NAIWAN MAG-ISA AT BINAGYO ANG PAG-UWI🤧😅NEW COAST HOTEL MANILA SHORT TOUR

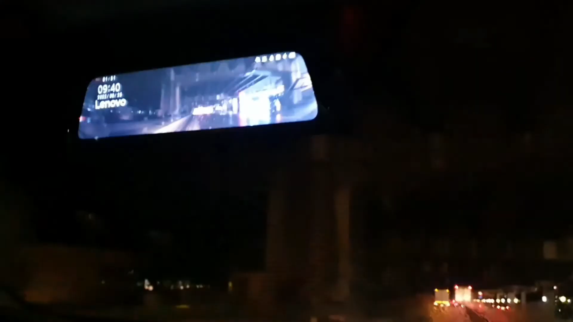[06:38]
Mga chinggong. So, ayan. Naglagay na pala si Sam ng dashcam. Front and back. For the safety.